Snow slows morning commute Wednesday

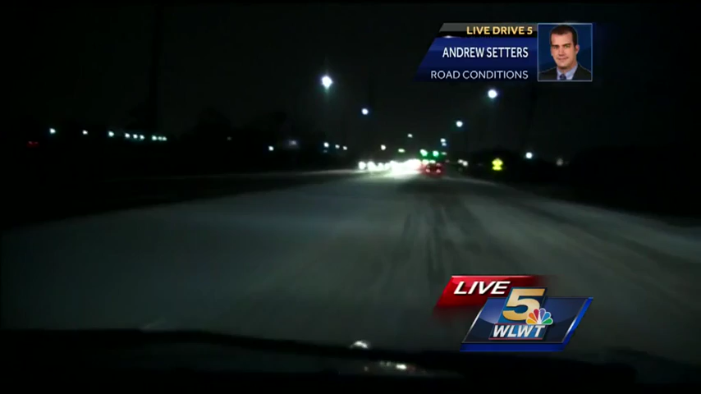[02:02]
WE SAW SOMEBODY TRYING TO MAKE A TURN ON JUST A SLIGHT GRADE AT A TRAFFIC LIGHT, AND THEIR WHEELS WERE SPINNING BECAUSE THEY JUST COULD NOT GET THE TRACTION THEY NEED BECAUSE OF THE AMOUNT OF SNOW ON THE GROUND. WE HAVE REACHED THAT POINT IN THE MORNING WHERE THE ROAD CONDITIONS, I DON'T EXPECT THEM TO GET ANY BETTER. I ONLY EXPECT THEM TO DETERIORATE BECAUSE WITH SO MANY PEOPLE ON THE ROADS, THAT MEANS THE ROAD CRUISE ARE GOING TO HAVE A MUCH SLOWER TIME OF IT TRYING TO MAKE THEIR WAY AROUND AND THROW SOME SALT, MAYBE PLOW AND DO WHAT THEY CAN TO GET THE ROADS CLEANED UP. SO, WE HAVE HIT THAT